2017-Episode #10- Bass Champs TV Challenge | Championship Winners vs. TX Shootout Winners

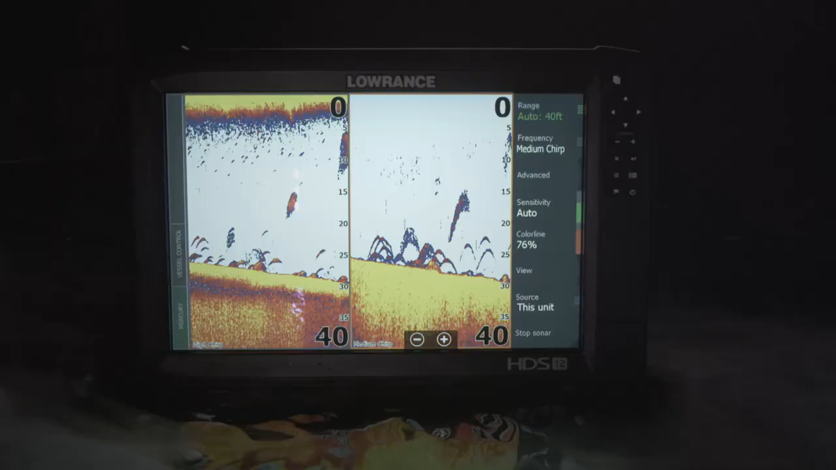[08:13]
Sea Structure Scan 3D, new live network sonar, and more mapping options,
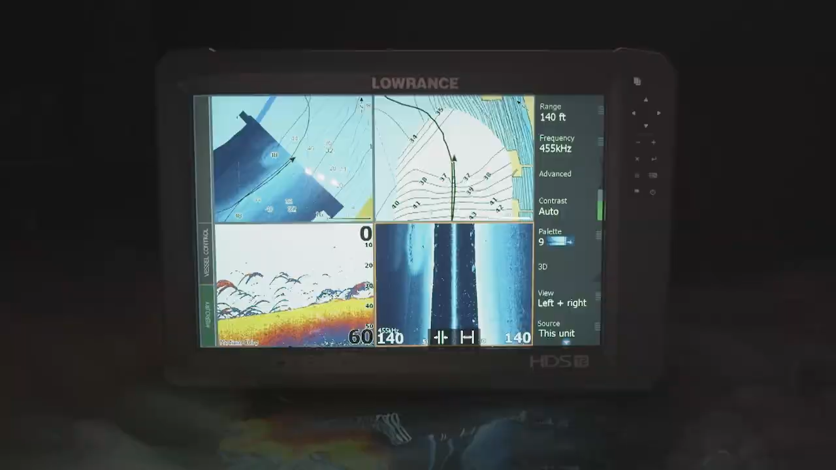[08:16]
all at the same time and faster than ever before.